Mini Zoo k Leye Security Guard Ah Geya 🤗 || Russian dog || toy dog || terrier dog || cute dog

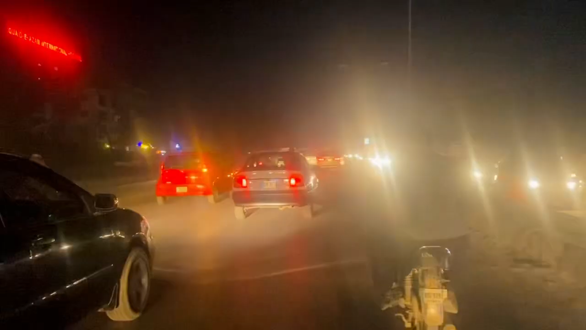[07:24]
तो रश इतना ज़्यादा है, कुछ समझ नहीं आ रहा किस साइड जाएं।